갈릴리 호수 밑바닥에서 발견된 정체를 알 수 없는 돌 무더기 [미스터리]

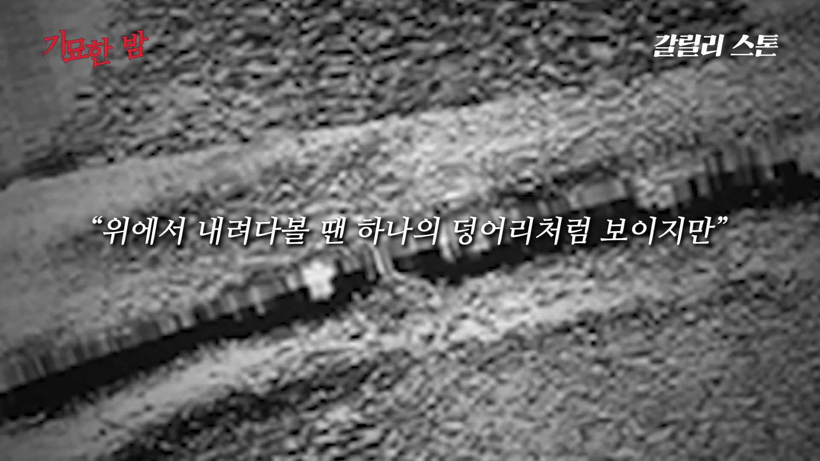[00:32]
위에서 내려다볼 땐 하나의 덩어리처럼 보이지만 자세히 보면 높이 1m의 화강암들이 벽돌처럼 겹겹이 쌓여 층을 이루고 있다.